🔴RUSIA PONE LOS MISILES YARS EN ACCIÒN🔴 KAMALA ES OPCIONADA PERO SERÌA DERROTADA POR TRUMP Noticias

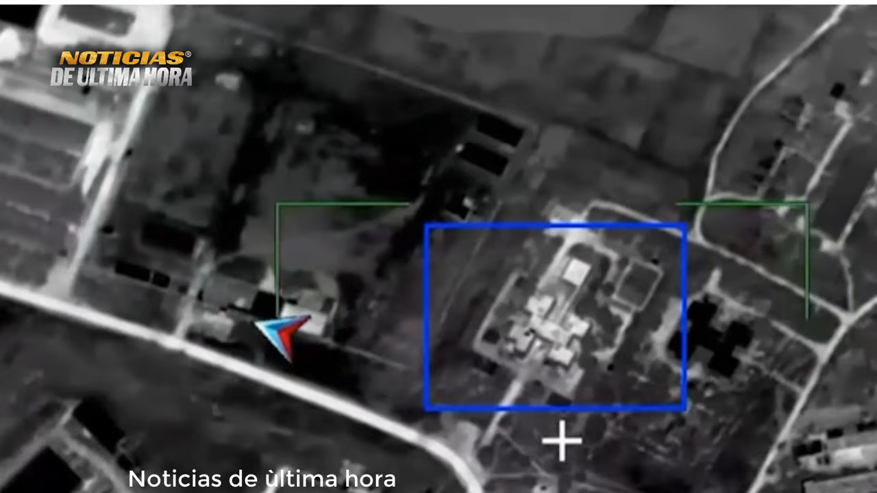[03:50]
en múltiples Heimars de fabricación estadounidense que fue localizado con el uso de sistemas de reconocimiento en un hangar en el pueblo ucraniano de Nopopretrovka,